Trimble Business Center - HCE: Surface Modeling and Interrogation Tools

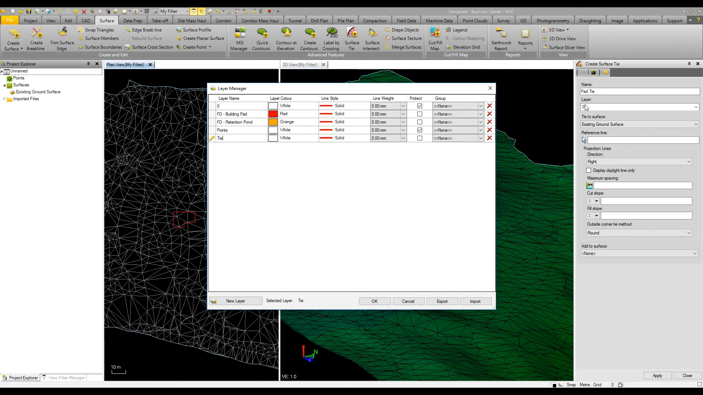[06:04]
Another useful surface tool is the ability to create surface ties so what we can do here is create a tie from I'll put this on a new layer
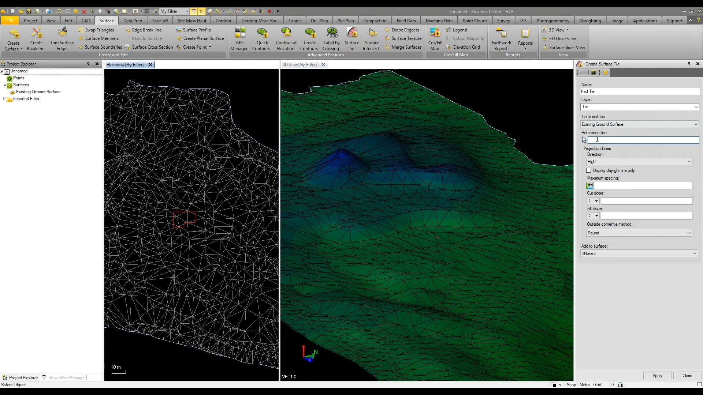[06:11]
so we have an existing ground surface and in this case I'm going to use this building pad as a reference line so I want the slopes to go outside the building pad and I'm going to put in a spacing of every one meter it's going to go around the building pad and shoot off a cut or fill slope so let's put in a cut slope of one to two and a fill slope of one to one and we can then have either round or sharp corner ties hit apply that then shows me
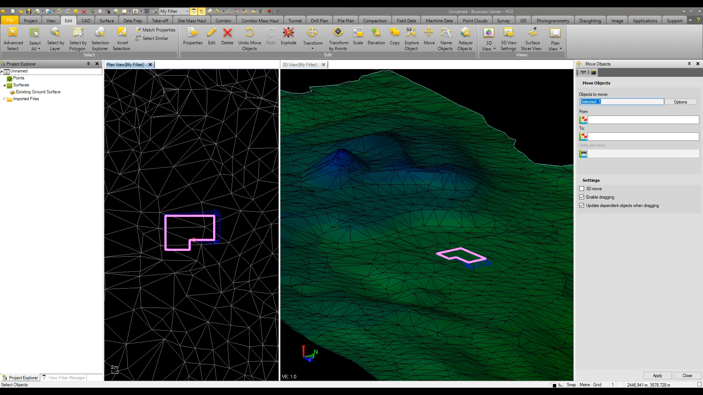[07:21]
fill so I can place this building pad where I like it to either a in this case maximize the view or minimize cut and fill or if this was a retention pond maybe ensure we've got the correct volume of water that's going to fit inside our retention pond that could be demonstrated utilizing smart text which we'll see later in this video now we have the pad where we want it what I'm going to do is create a surface from this information so this will be our design model and I also want the slopes to be part of our surface
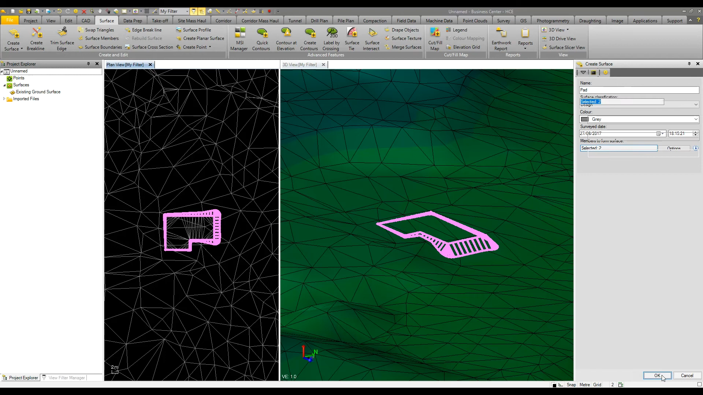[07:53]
so now we can see we have a model of
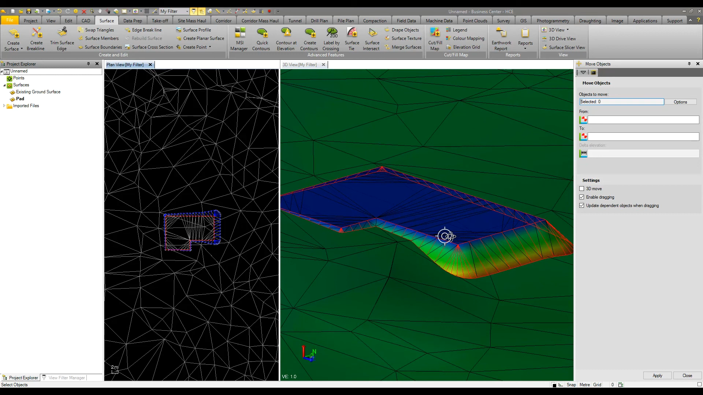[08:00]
our building pad with the slopes and I can then look at merging that into the existing ground model so if I create this as a final design and to demonstrate what's going to happen here I'll turn off the existing models or existing surfaces
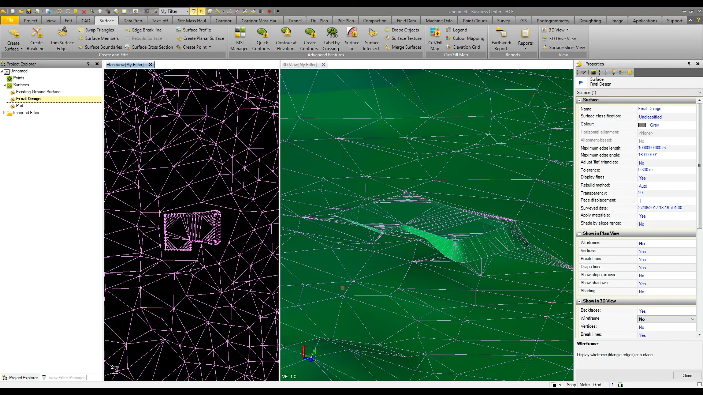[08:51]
so turn off the wireframe in my plan and 3d view and make this data easier to see by also turning off our brake lines and our vertices as well
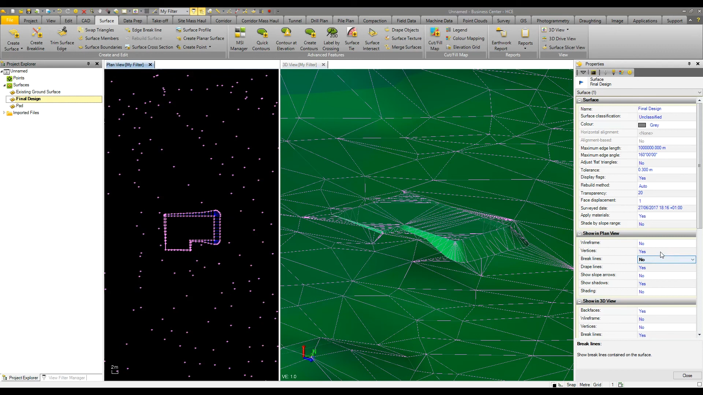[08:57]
so now we see in our 3d view here we've got some nice data that we can send
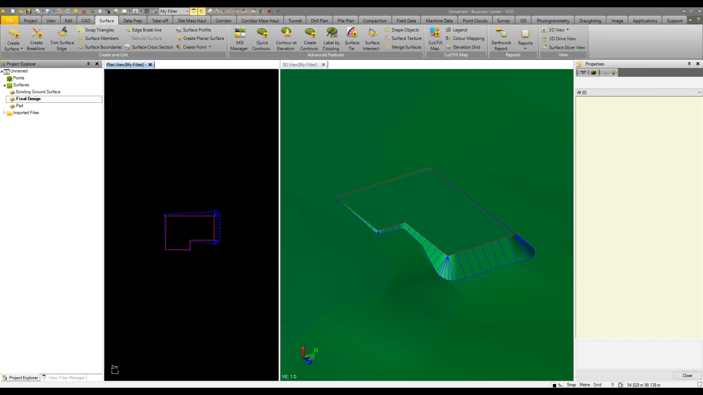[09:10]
out to our machine control system so they can see cut and fill values while on the building pad and also while on the existing ground model I just point out here that on the plan view we have
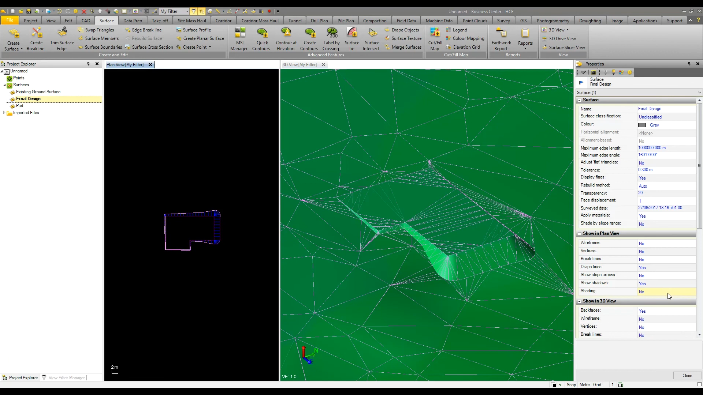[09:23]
the shading turned off so if I turn that to surface color we'll then see that model appear there as
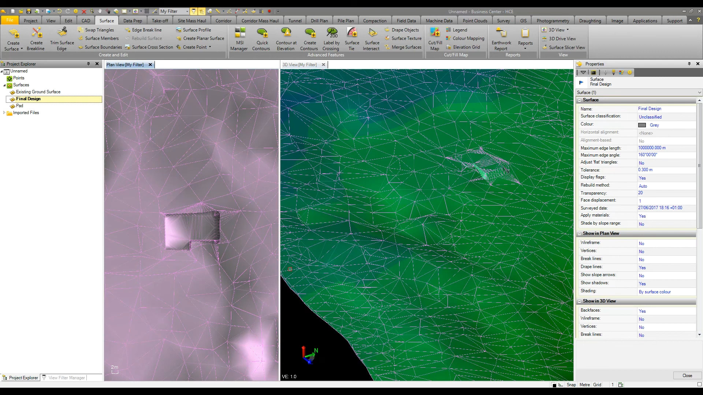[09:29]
well as we see in the in the 3d view for those users in the nordic region it's common to calculate rock blasting costs this is based on area and depth so what we can look at doing is here we've got two models we've got our design and we've got our surface from that we've then created a cut fill map or isopack depending on your wording
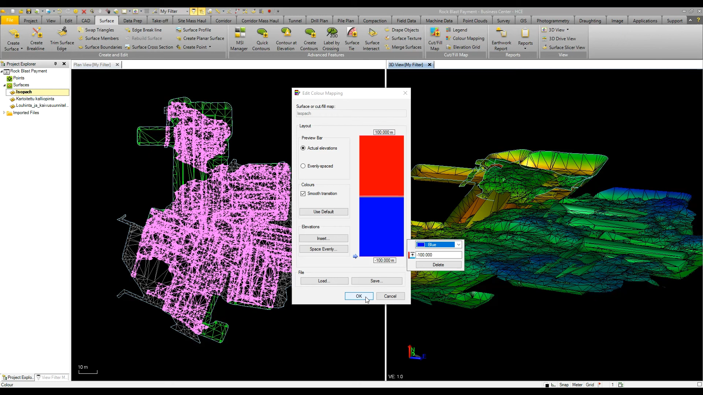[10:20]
isopack here so we can edit the color mapping basically here I've defined that one meter above and one meter below where are our key spots so that's in the color mapping that will then be reported once we go into our reports here and we can run a surface report on our isopack so select the isopack
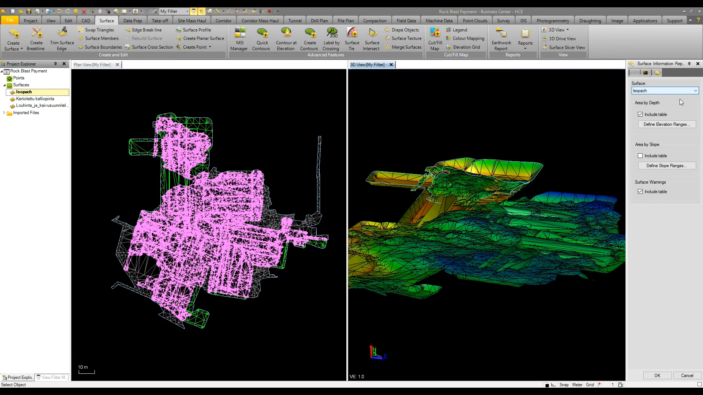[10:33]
and here we've got our table so area by depth is already defined based on
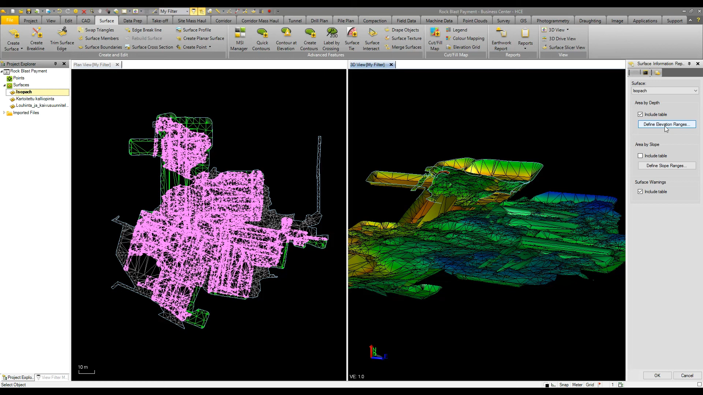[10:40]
the color mapping and push ok and we're then going to run off a report